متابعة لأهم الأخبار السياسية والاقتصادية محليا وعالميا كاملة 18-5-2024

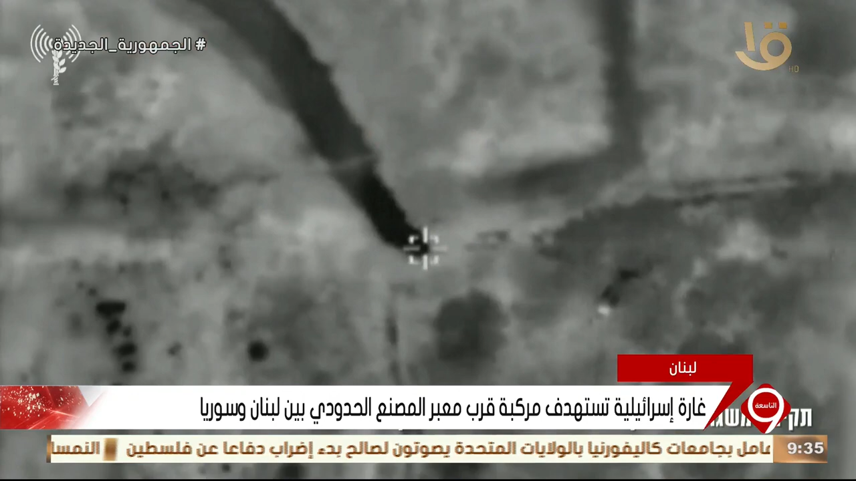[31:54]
رجحت مصادر لبنانية أن السيارة كانت تقل قياديا في حزب الله ومرافقه.
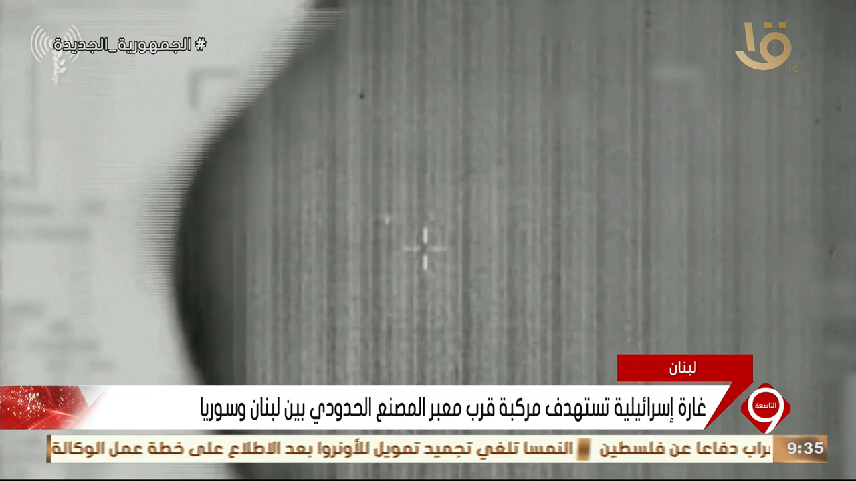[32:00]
وفي الأثناء أعلن حزب الله اللبناني استهداف موقع رأس النقور البحري المحاذي لحدود جنوب لبنان بقذائف مدفعية.